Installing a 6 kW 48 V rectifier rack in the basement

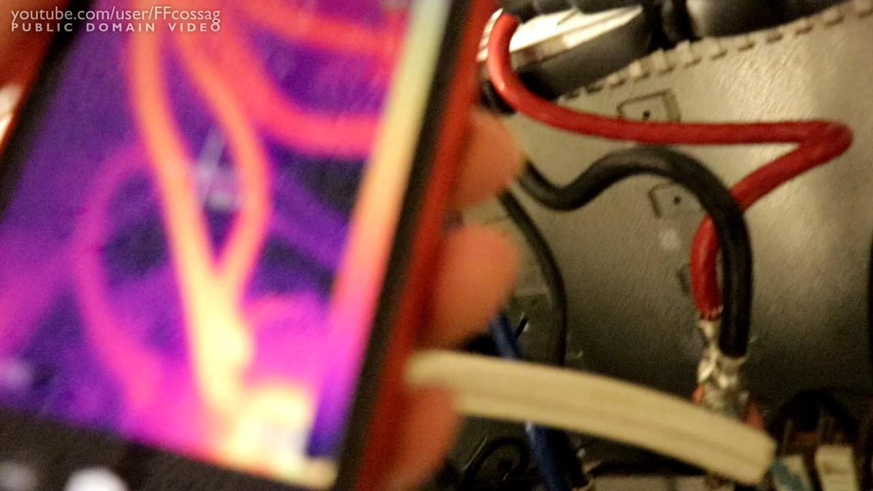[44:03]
focused around the termination.
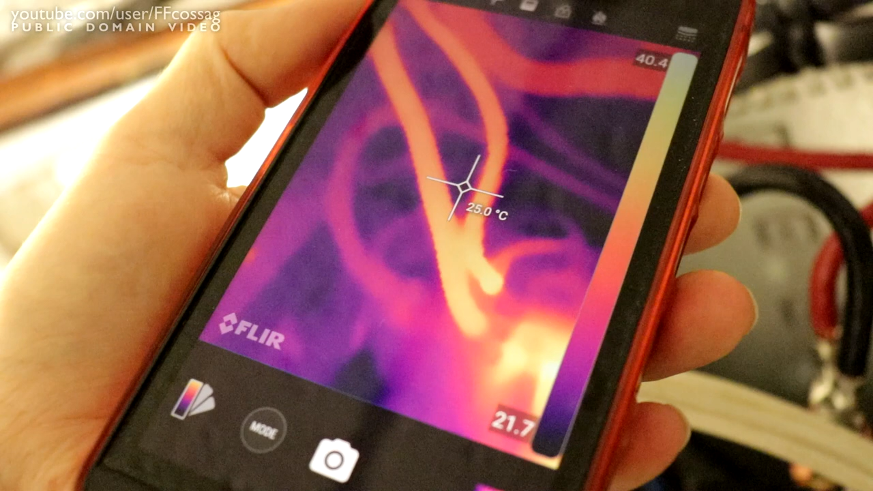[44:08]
On screen: spot 25.0°C
So, it's all the contact resistance there. And, the heat from the breaker. That's actually heating up the cable.
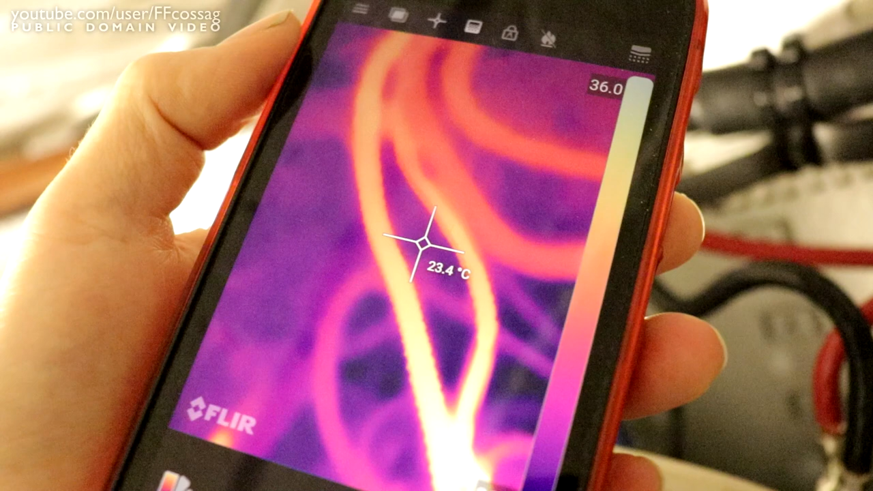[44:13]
On screen: spot 23.4°C
If we go up towards where they actually enter the sleeve.
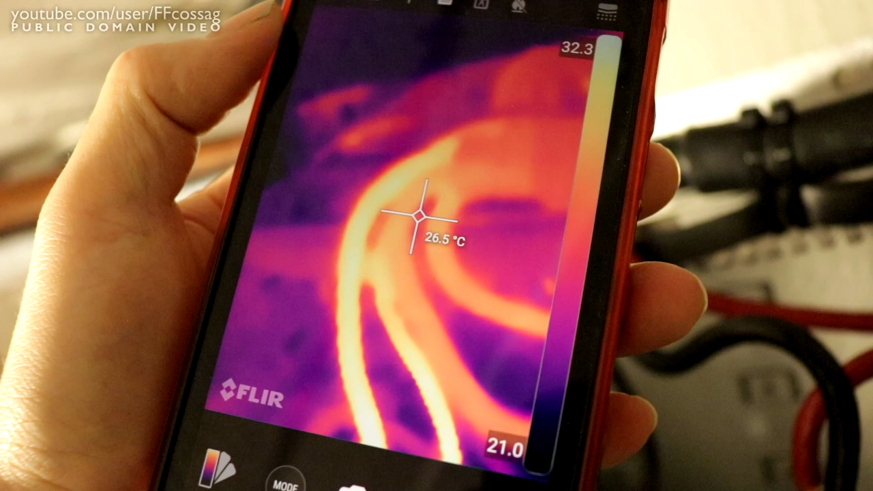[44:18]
On screen: spot 26.5°C
You can see that it's more like a bit over 30 degrees. With, let's see.
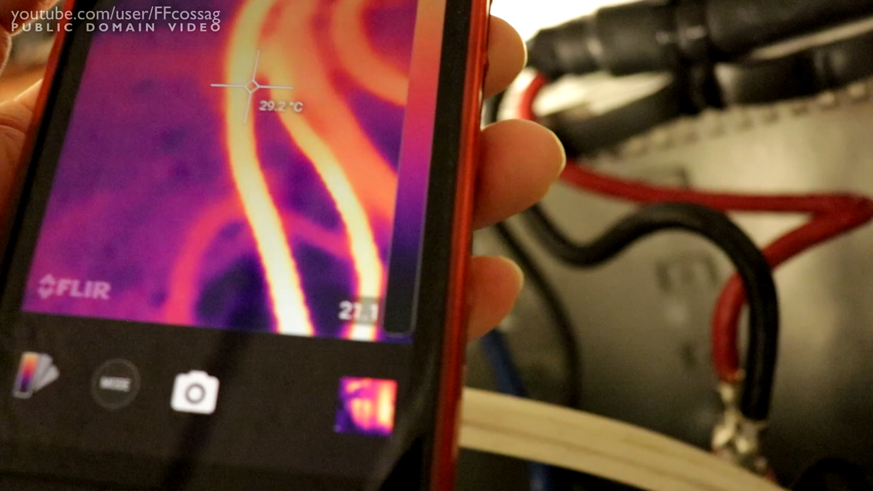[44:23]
On screen: spot 29.2°C
The blue one. That one which is one of the negative ones.
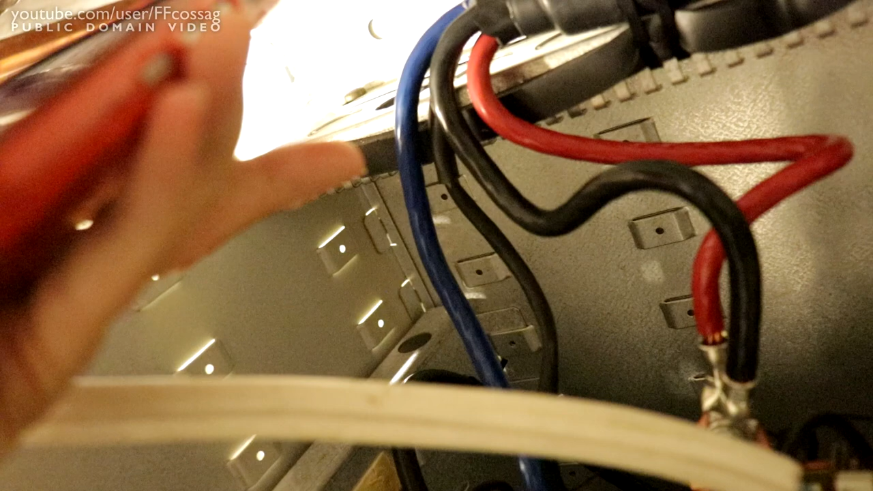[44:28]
The ones that are parallel with the smaller cable. It seems to be the one that's running the hottest.
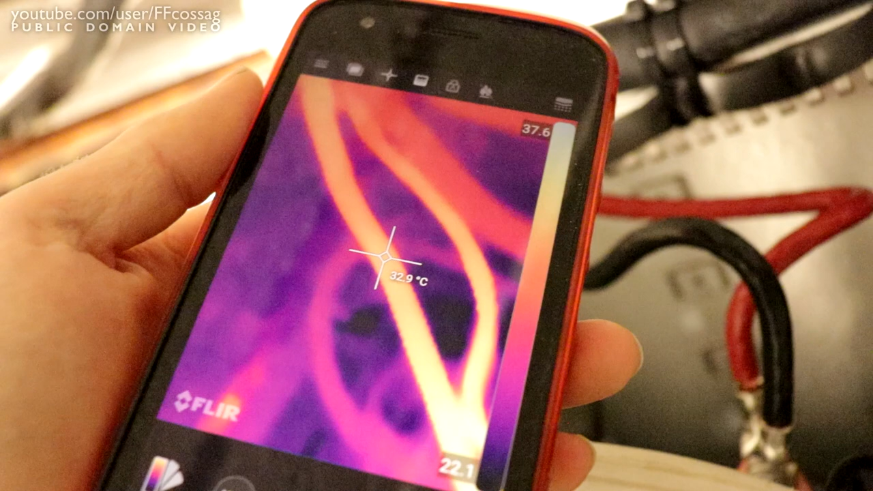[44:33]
On screen: spot 32.9°C
Which is what you'd expect. It's the one that's carrying the most current out of all of these.
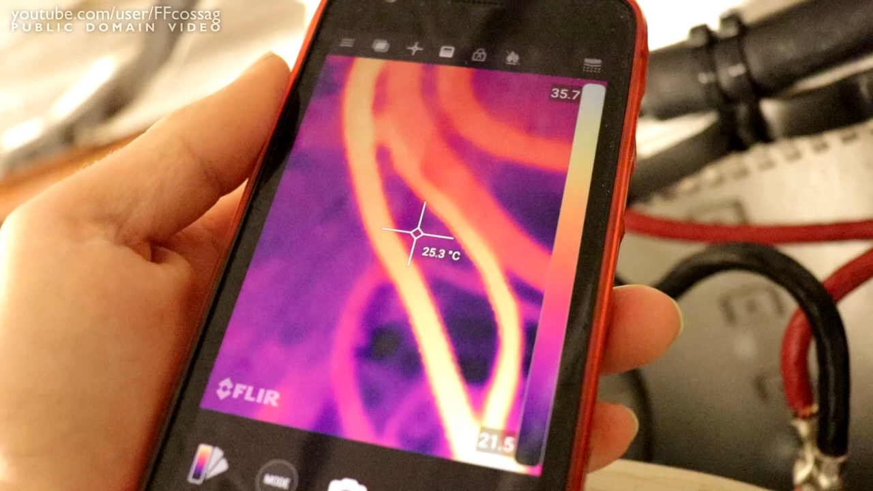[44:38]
On screen: spot 25.3°C
The positive ones. They're cooler. What are they?
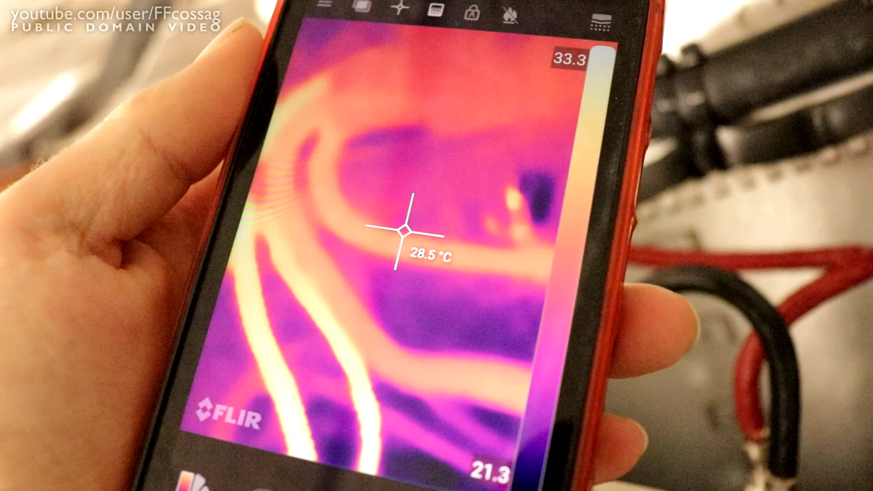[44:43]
On screen: spot 28.5°C
27, 28. So, that's actually beautiful. I don't mind that at all.
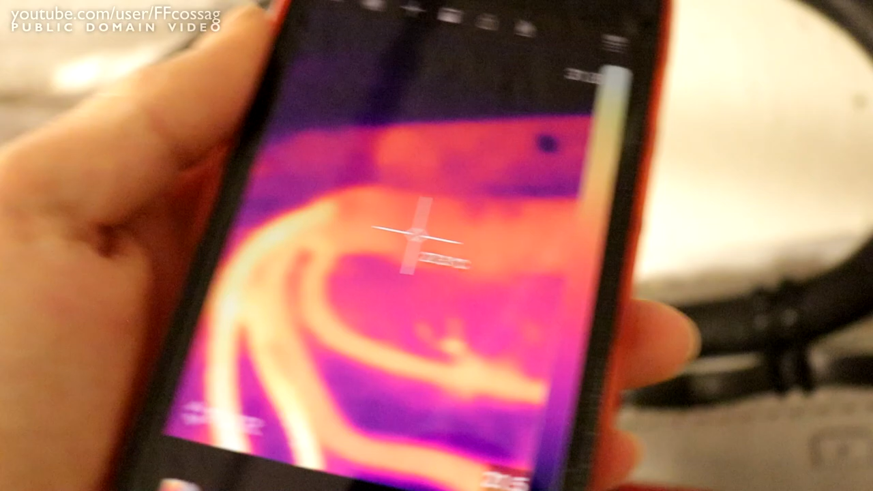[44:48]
This is a pass as far as I'm concerned.
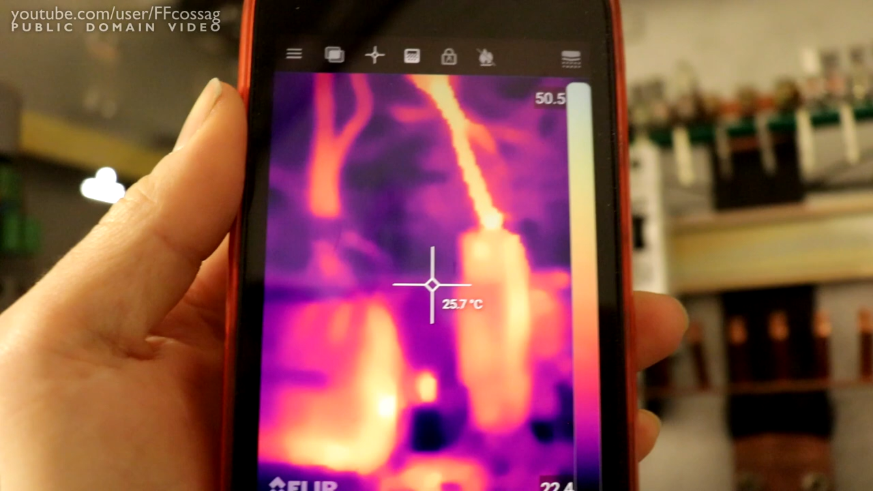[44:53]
On screen: spot 25.7°C
Except that the wiring for the 300 amp bank there. It's... It's...
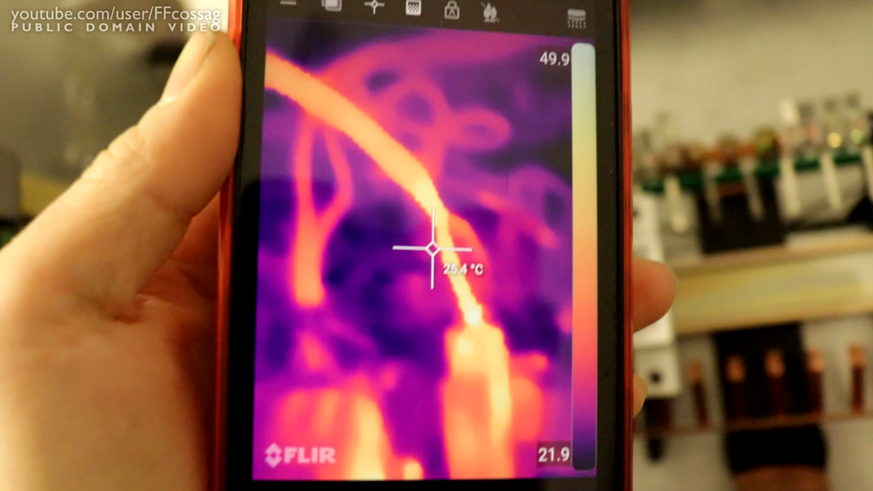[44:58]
On screen: spot 25.4°C
This is not okay. Like, I'm gonna have to fix this.
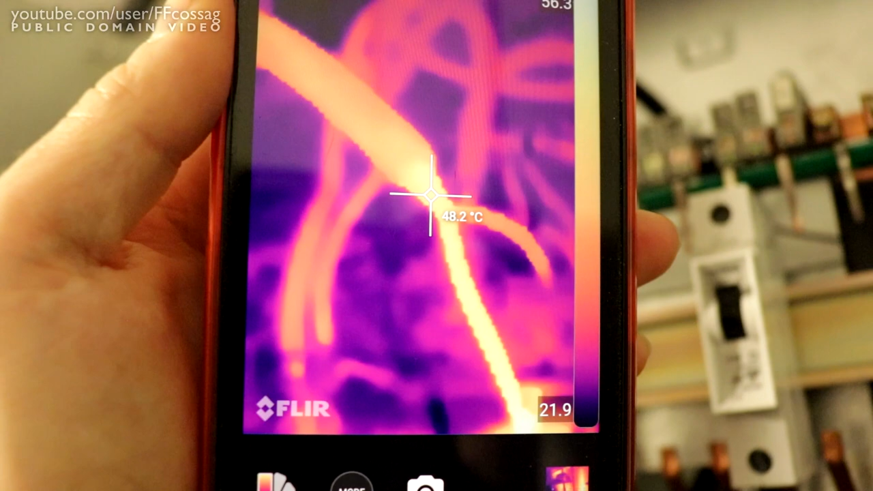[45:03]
On screen: spot 48.2°C
I just expected that this ridiculous long six square mil cable would take care of the current limiting for me. But, clearly not.
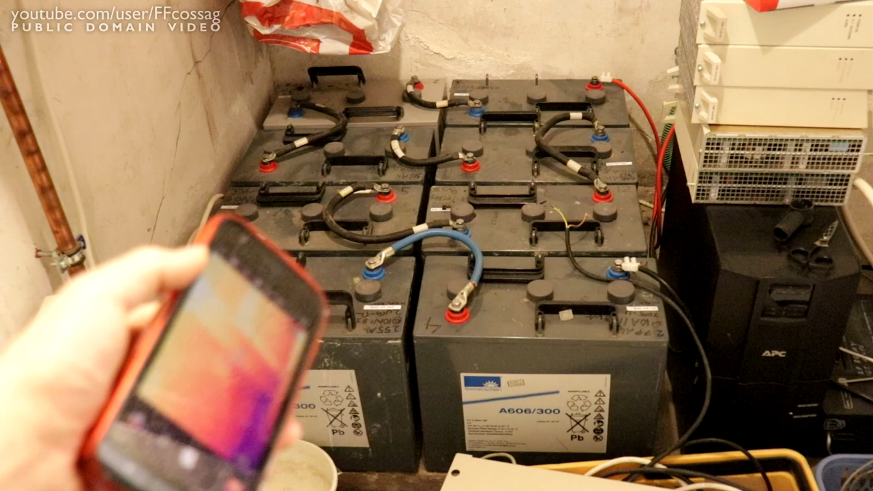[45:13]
Because those guys are on freaking fire. So, you know. At least that's good to know. And, these guys wouldn't expect there to be any heat to be seen.
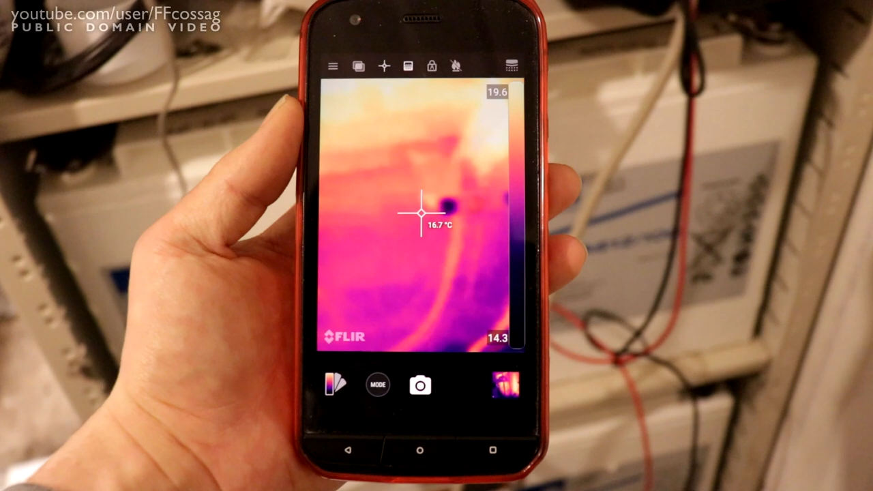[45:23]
On screen: spot 16.7°C
This is also fresh and well put together.
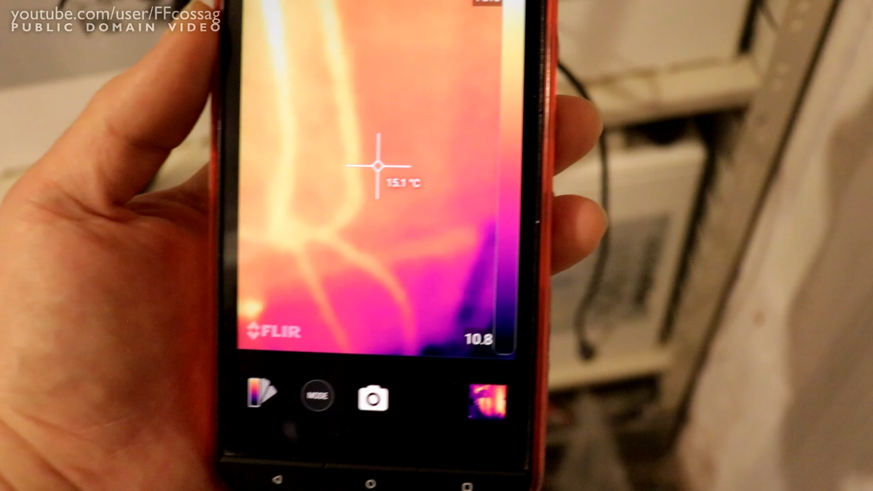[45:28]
On screen: spot 15.1°C
Yeah, nothing's...
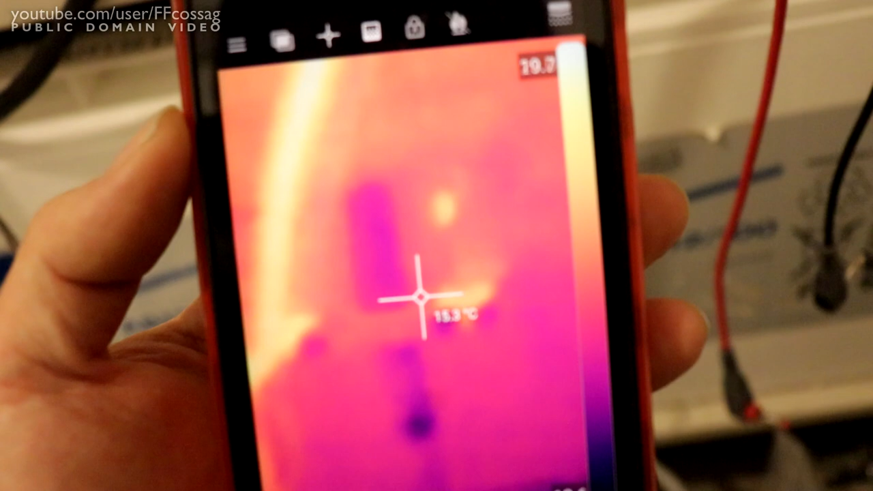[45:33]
That's gonna be a reflection since we're measuring... Looking at the metal parts. We're looking at the... That thing there. So, it's just gonna be reflecting heat from everywhere.
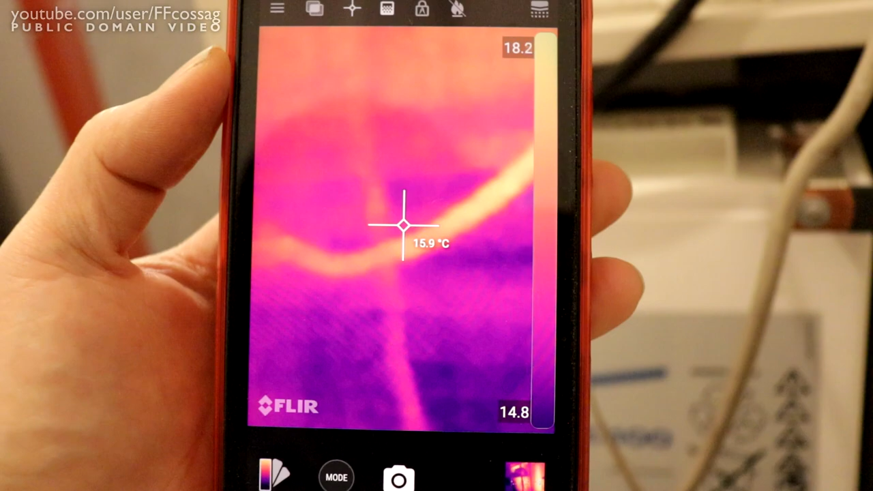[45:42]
On screen: spot 15.9°C
But, nothing here should be getting hot at all. Uh... These guys... They seem to have a rather high impedance compared to basically everything else.